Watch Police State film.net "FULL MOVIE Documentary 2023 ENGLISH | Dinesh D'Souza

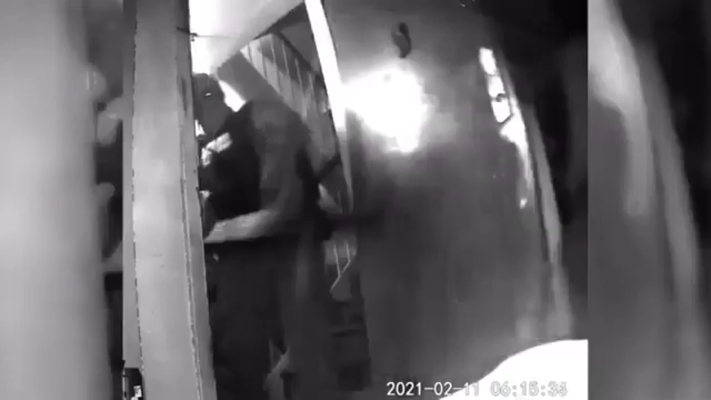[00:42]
And hear about 6 to 8 military-style soldiers, with the tallest one of them pointing an automatic rifle at my head.